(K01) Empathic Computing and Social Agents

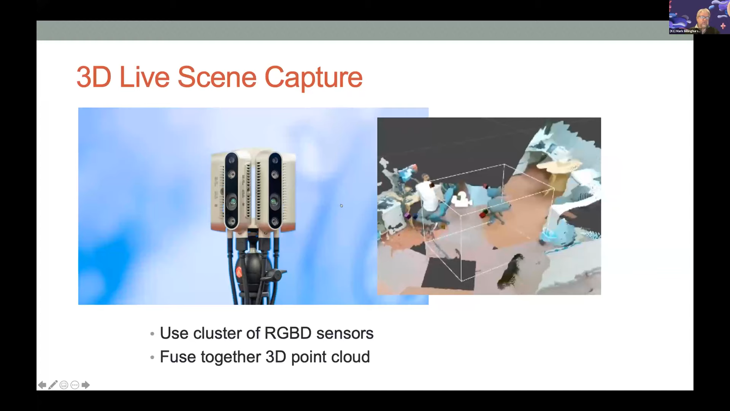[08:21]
and you can immediately capture a 3D geometry of that location and share it remotely. So, this is a video of this working. You can see on the left-hand side a top-down view, the right-hand side is a first-person view. This is live 3D geometry captured from a portion of our lab.
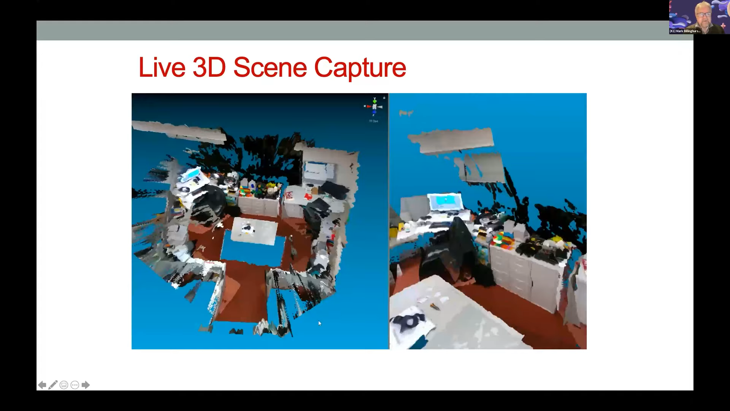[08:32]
In a second, you'll see one of my students walking into the space, and you can see them on the left-hand side coming in as a 3D model. You'll notice a lot of blue space, and this is where the cameras can't see,
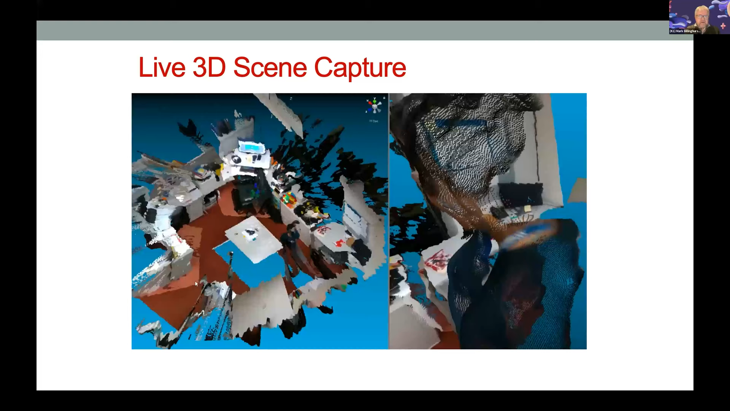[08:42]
and so there's some occlusion there, and the flat table, the white table in the middle is supposed to be flat, but you see it's very curvy.
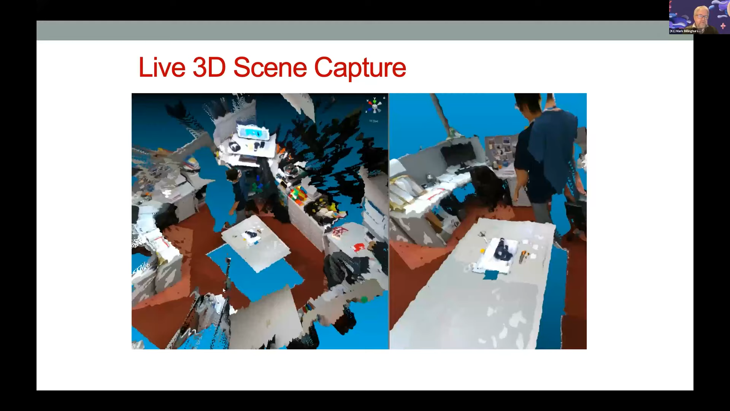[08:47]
And that's because there's some issues with the camera calibration, so there's still a lot of work to be done.
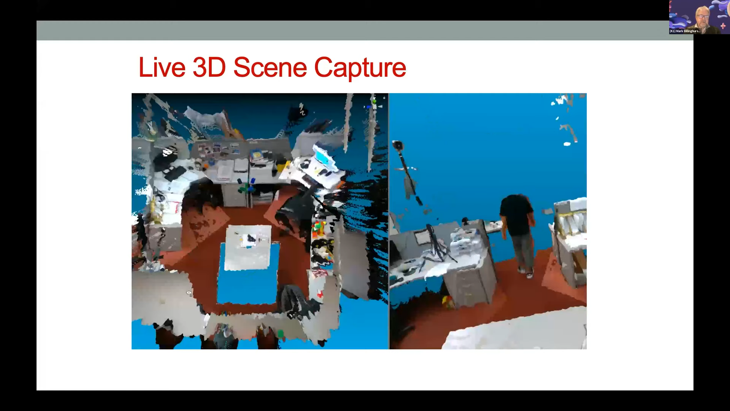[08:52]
But the overall vision is that we should be able to, in the near future, capture and share 3D models of our surroundings and have remote people be immersed into those models and feel like they're part of that with us.
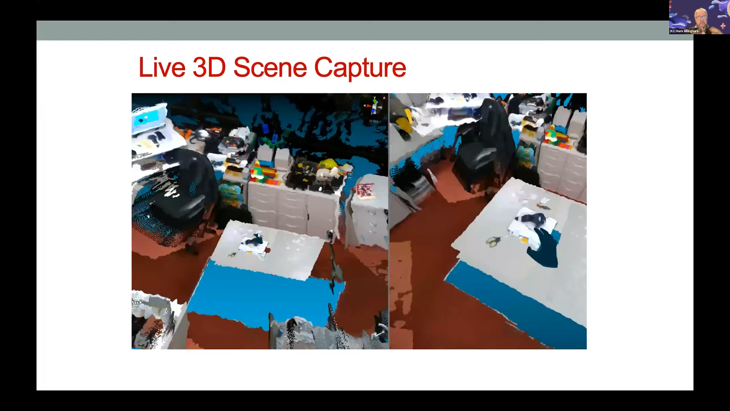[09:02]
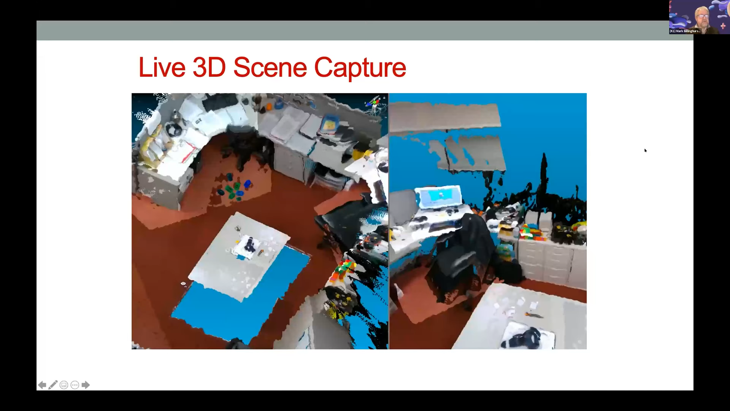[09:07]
So, you can see over the last few years, we've gone from 2D capture to 360 capture to 3D, which has created an increased immersion, better scene understanding, and better collaboration.
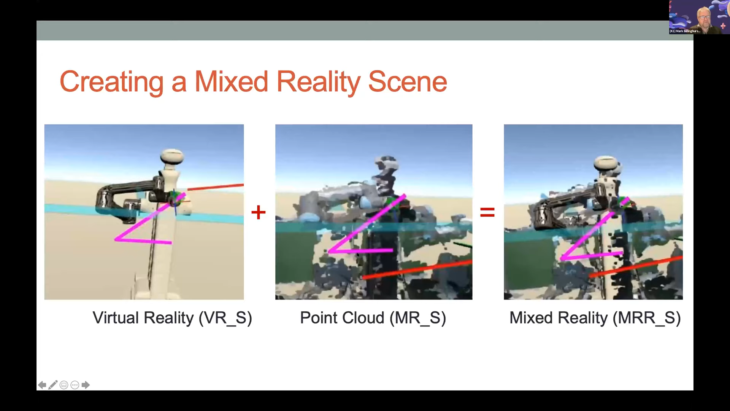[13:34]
The second was a point cloud of the surrounding robots and the robot, and then we combined the two together to create a mixed reality scene that combined a virtual reality model of the robot with a point cloud. So, I'll show you a video of this working.
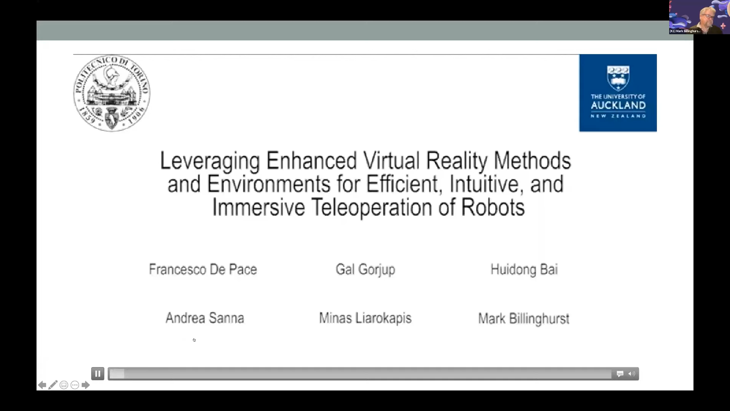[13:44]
So, what you'll see in this video is the person putting the VR headset on,
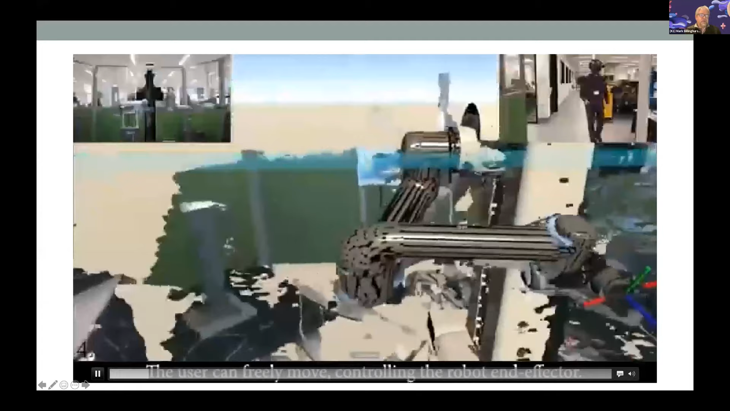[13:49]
and then in front of them they're able to see this armed robot.
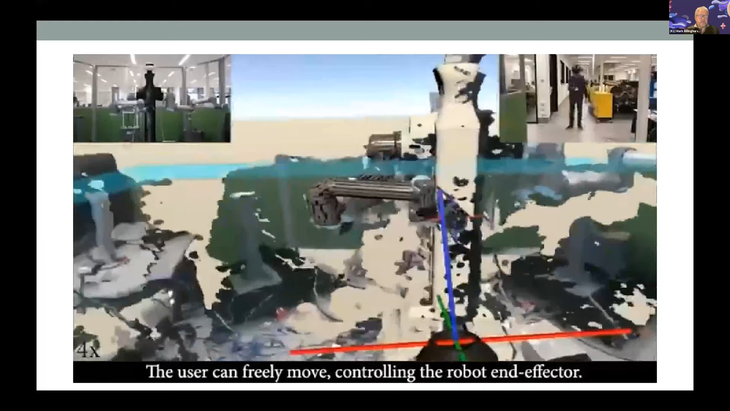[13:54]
And then they can, with the VR controller, they can move the controller around and they can,
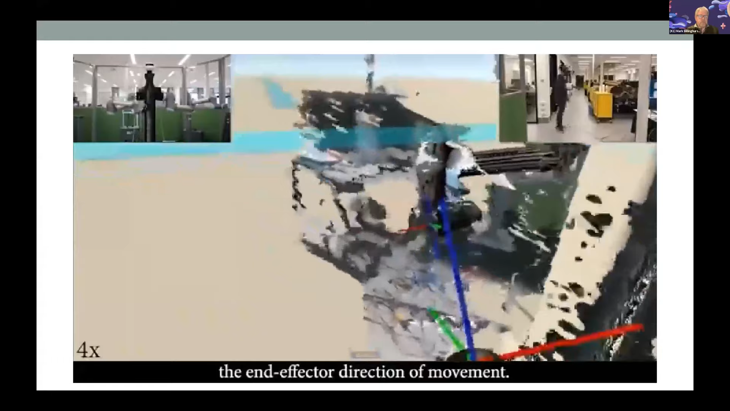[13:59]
the robot will match the motions with its end effector as well.